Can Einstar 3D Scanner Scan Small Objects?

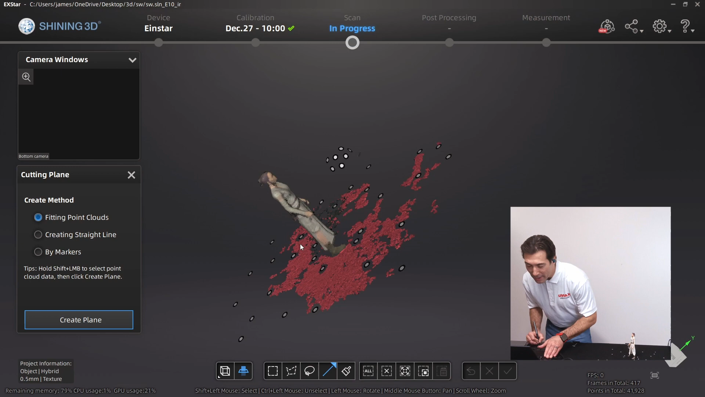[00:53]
I'm going to create the plane, go ahead and hit apply, and bam, go back to scanning her.
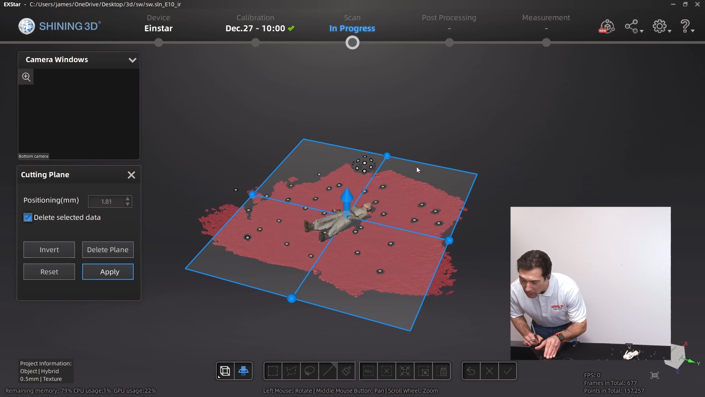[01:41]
I'm going to, but you could. I'm going to optimize that.